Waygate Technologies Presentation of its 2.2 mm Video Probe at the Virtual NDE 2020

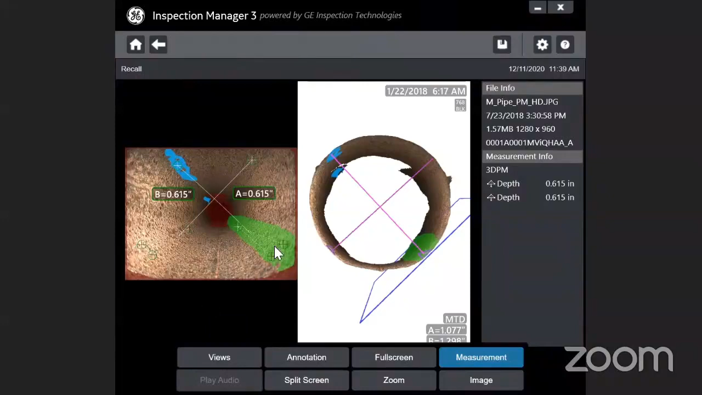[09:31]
measured, uh, the, the 3d platform, uh, so, so what you need to do, you have to select the, you know, feature, let's say, uh, the depth measurement and, uh,
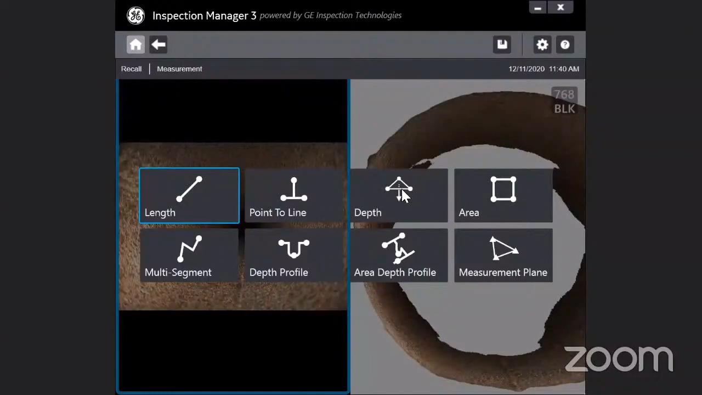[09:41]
and then you have to place the cursor across the surface. So this will, this, uh, these, these, these three cursors will make a, uh, uh, imaginary, uh, surface on the, on the, you know,
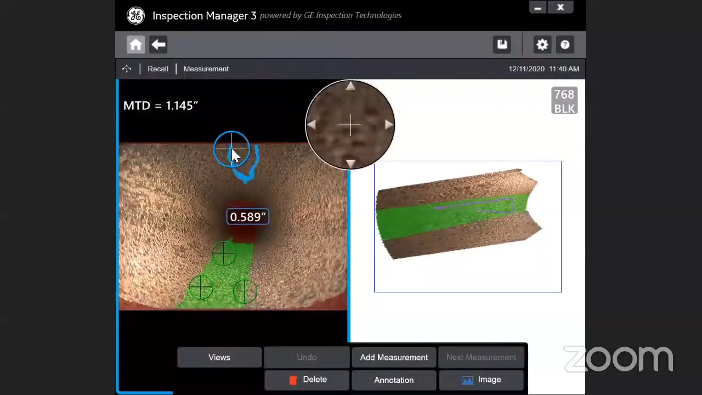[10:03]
tube dia and the fourth point, uh, which, you know, uh, the system will place automatically on the, the other side. And now on the right side image, if you see, and if you just, you know, rotate, so you can see, uh, you can see here the internal, you know, uh, the 3d diagram of the, you know, tube, uh, so this is something, you know, which was not available with any of the technology. Now this can be achieved very much, uh, from the 3d measurement. So, yeah.
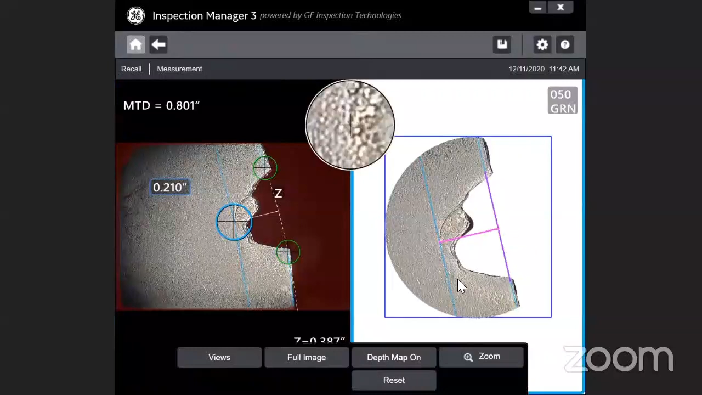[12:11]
you know, plotting the entire map. And you can see exactly where the, you know, cursors are, you know, placing. So this is, you know, something is available with the 3D measurement technique.
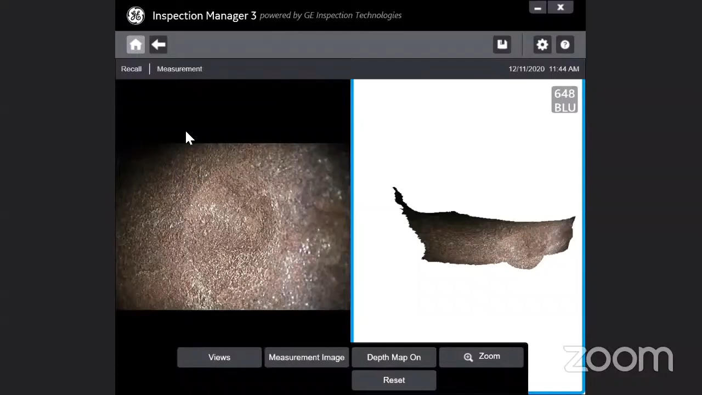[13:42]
and you have to place the 3 cursors across the defect.
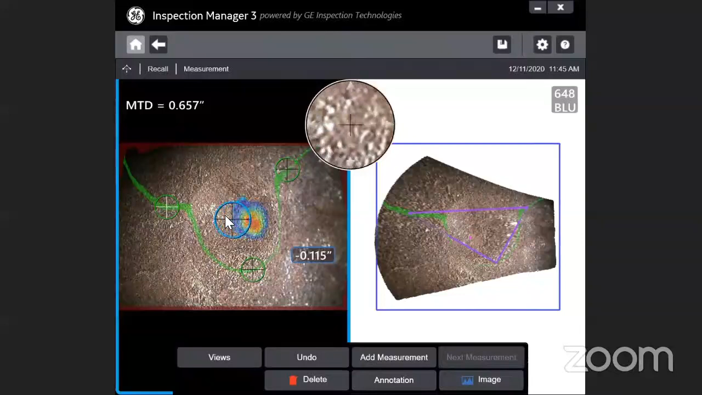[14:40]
surface, and you can, you know, see what is the, you know, maximum depth on within that plane. And if you select, you know, right side image, you can, you know, exactly see the 3D image on the surface.
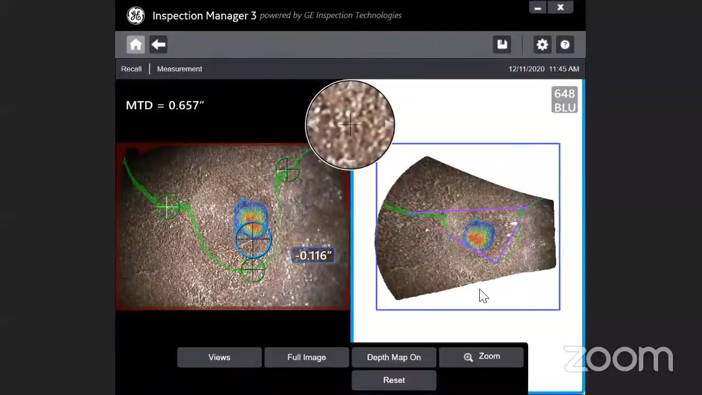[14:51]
And the system is designed, I mean, you, if, let's say, I mean, if you do not have time on the, you know, when you are doing this, you know, the inspection, maybe you can just, you know, take the picture with the, with the defect and then you can come back in the office and we have an offline software where you have to import this image. And then you can, you know, measure all the, you know, defect of the surface.
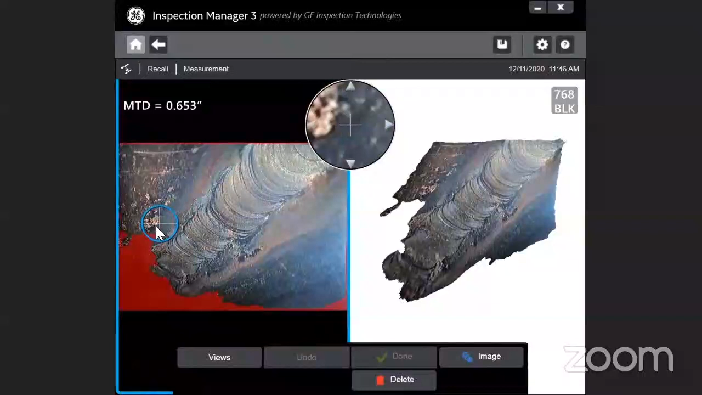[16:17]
And the system automatically placed the, you know, cursor on the highest point of the weld bead and where you can, now, which you can see here. And on the, you know, right side, this is the, you know, 3D image or the, and you can exactly see how the, you know, plane looks like.